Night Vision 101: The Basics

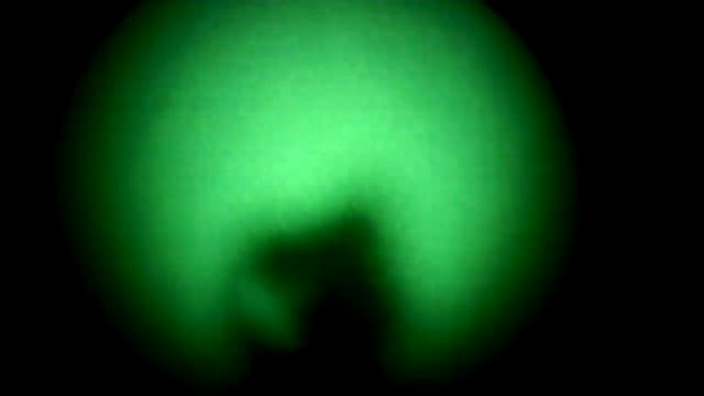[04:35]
like a fancy camera with the aperture blown all the way open usually you'll have the focal point set pretty
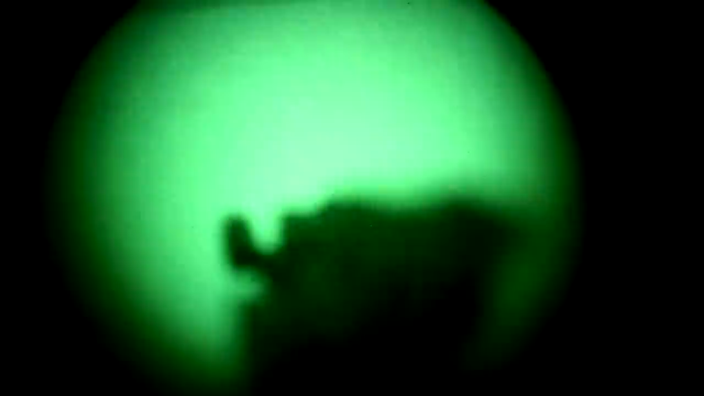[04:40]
far out and you just deal with the blurriness on closer objects on the back is the eyepiece which
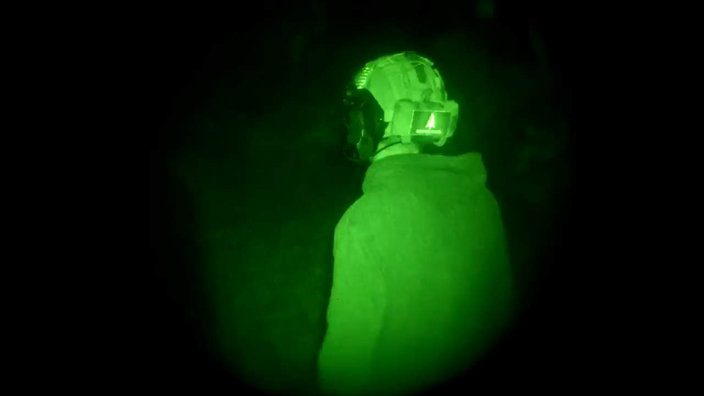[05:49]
NV device costs on different swing arms mounts and shrouds that offer additional capability we'll talk about that some other time when it comes to shooting under night vision you have two options one
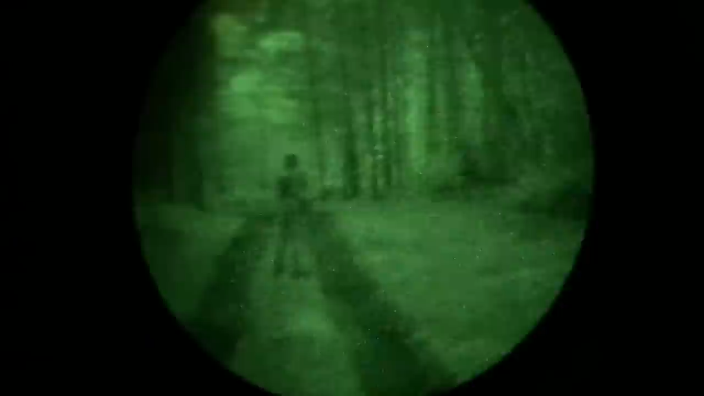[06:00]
is active which is where you're aiming using something like an IR laser the other is passive where you're trying to aim through your optic using the night vision device you may have seen a lot of red dots
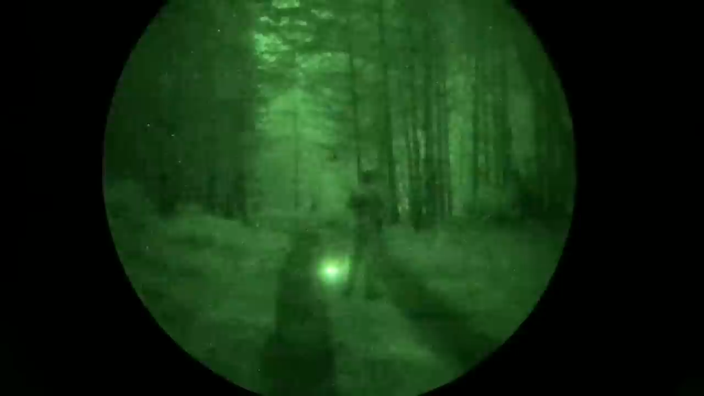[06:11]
advertised as having night vision settings basically these are very low power modes that are hard to see with the
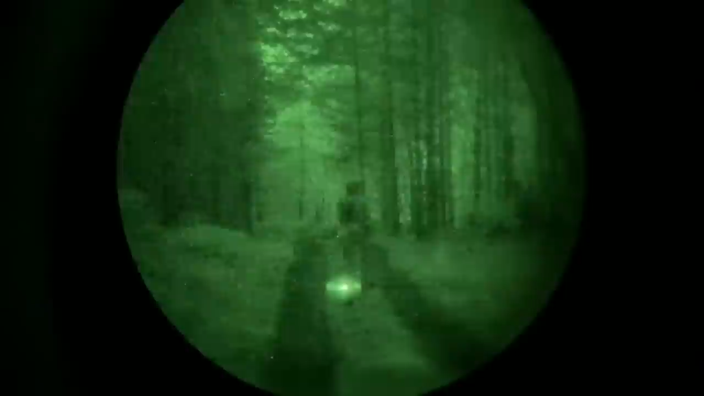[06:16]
naked eye but show up very bright under night vision one thing to keep in mind with passive aiming is that
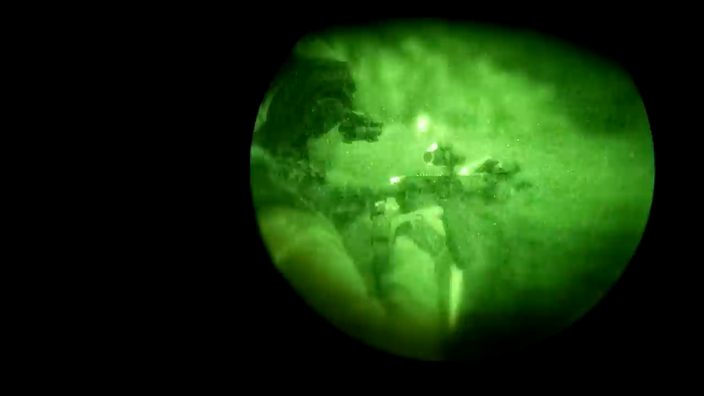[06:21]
some optics have better light transmission than others a big part of that is the size of the optic window and
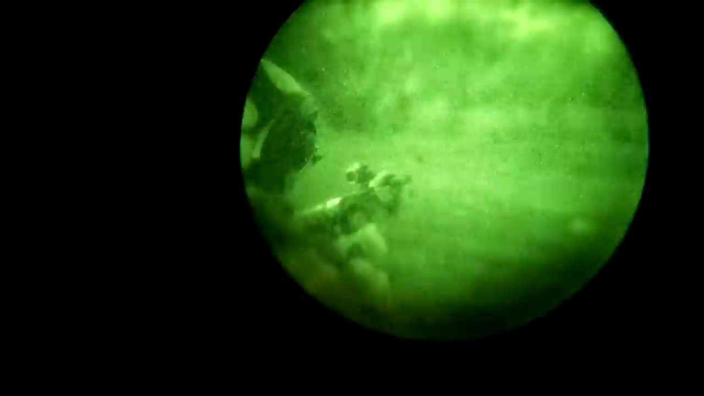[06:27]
the other part of it is glass quality so the image you see through an EOTech with a very large
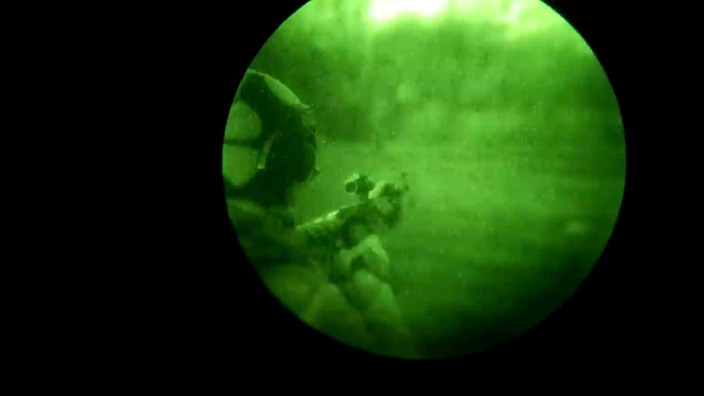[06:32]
window is going to be a lot brighter and clearer than the image you see through something like an Aimpoint T2
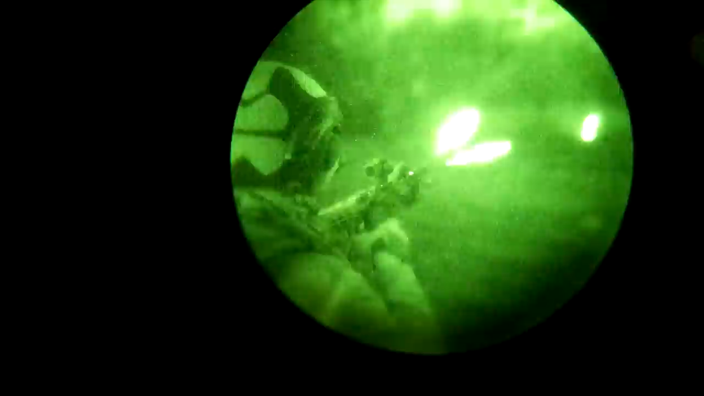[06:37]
which has a very small window similarly the image through the T2 will be brighter and clearer than through a Sig Romeo or a hollow Sun because even though they have the same size objective lens the glass quality on the Aimpoint is better if you're using an IR illuminator
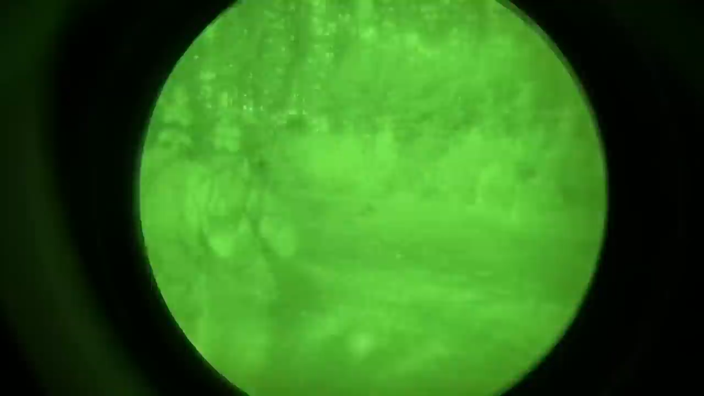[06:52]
there is more light available for the intensifier to work with so you'll be able to see through the optic
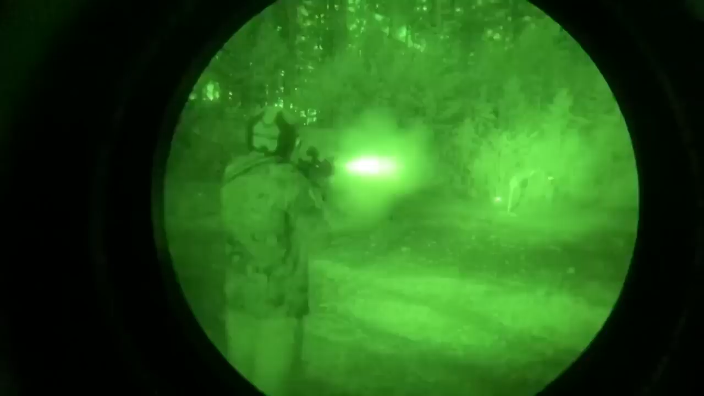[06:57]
better however that's of limited use because the whole point of shooting passively is that you don't advertise
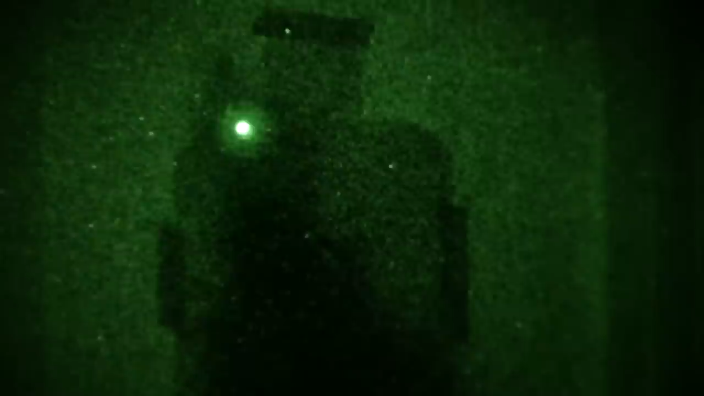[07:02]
your position to other night vision users by blasting IR illumination all over the place a
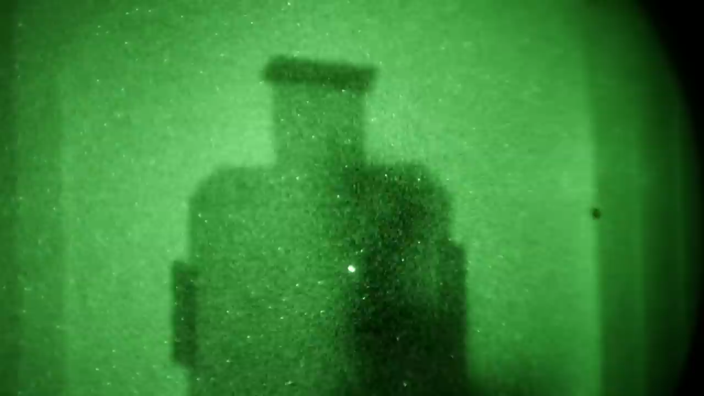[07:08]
higher performance intensifier tube will have an easier time seeing through a red dot than a low performance
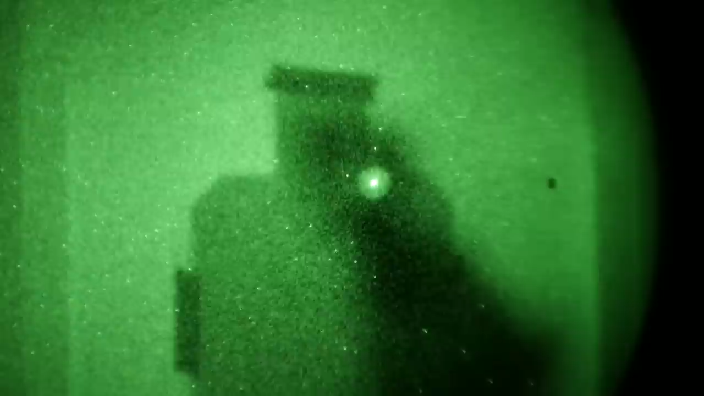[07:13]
one so if you have a lower performance tube you may get a lot more mileage out of an EOTech if
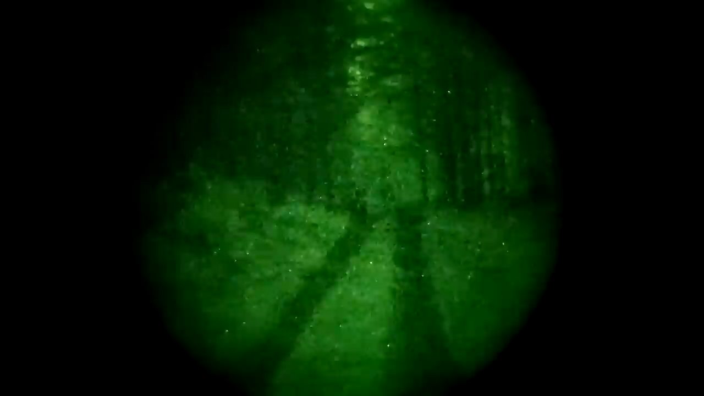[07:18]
you have a super nice high spec tube it probably won't matter as much as far as active
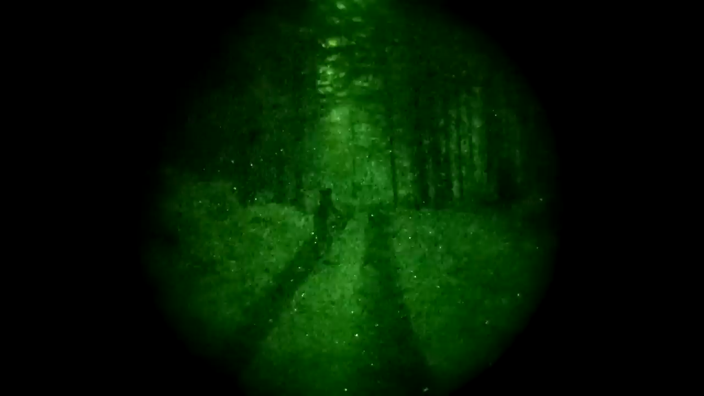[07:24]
illumination shooting goes there are all sorts of IR illuminators lasers and combo units
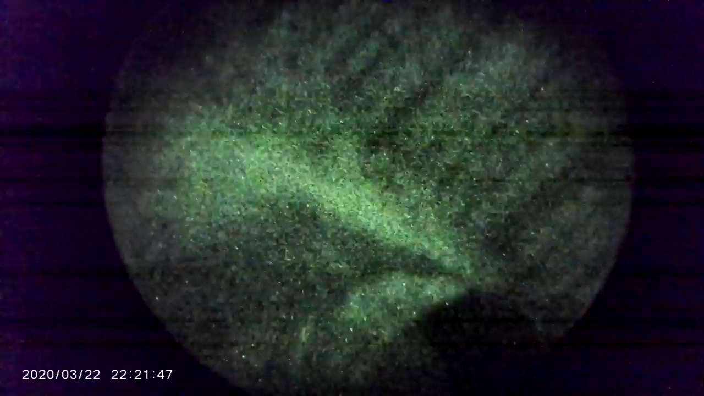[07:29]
out there we can talk more about those some other time along with different mounts helmets and night vision devices